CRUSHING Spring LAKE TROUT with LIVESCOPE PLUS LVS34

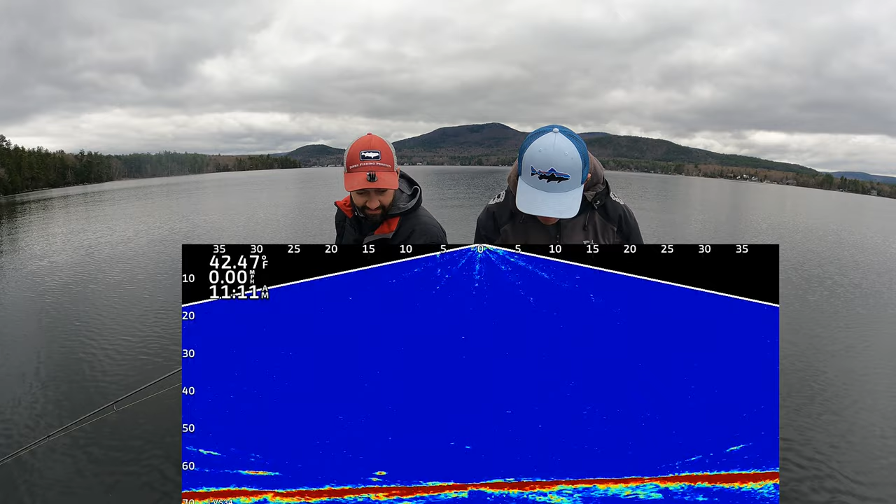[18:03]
On me. Missed it? Dude, just don't, no mercy, bro. No mercy. We gotta get one in the boat. What the hell? He came over and went, I'm like, what's happening? I couldn't see my jig. It's a better fish, too.